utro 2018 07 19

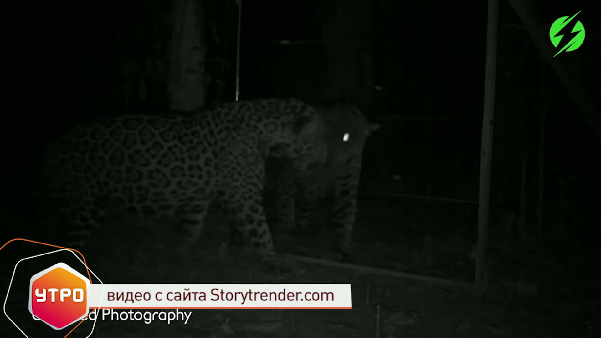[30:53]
Нет, мой зеркальце, скажи. Да, там есть и взрослый ягуар, который недоумевал, почему новый знакомый копирует его движение.
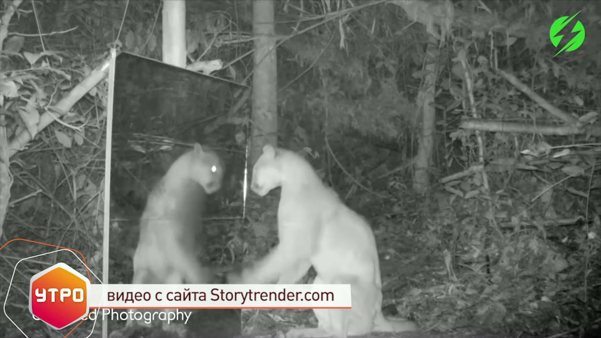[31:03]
Как это? Что ты делаешь? Зачем? А мне особенно вот семья кабанчиков, которая перепугалась и бросилась в рассыпную от увиденной другой семьи кабанчиков.
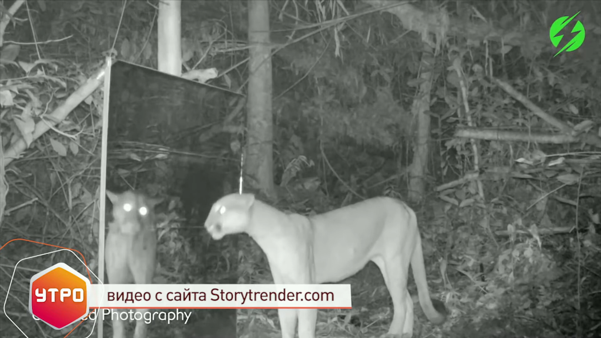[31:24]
Ну, им было интересно посмотреть, как дикие животные. Мне нравится вот этот журавль прекрасный. Я понимаю, что он устрашающие какие-то действия, видимо, делает. Да, он пытается
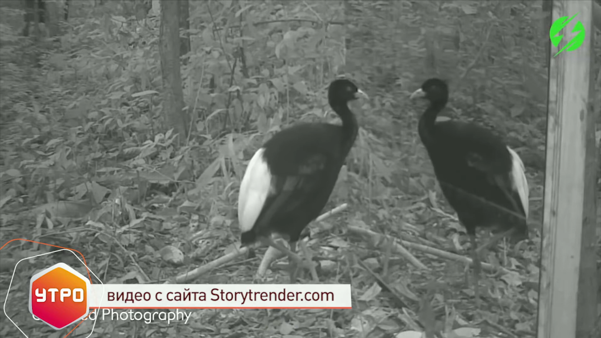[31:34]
запугать соперника, не понимая, что это тот же самый, что это он же и есть, собственно говоря. Вы будете смеяться, девочки, но я иногда, передвигаясь на автомобиле, когда натыкаюсь на вот круглое зеркало, которое там должно как-то мне помочь на дороге, я не понимаю, как, я пугаюсь отражения своей машины все время.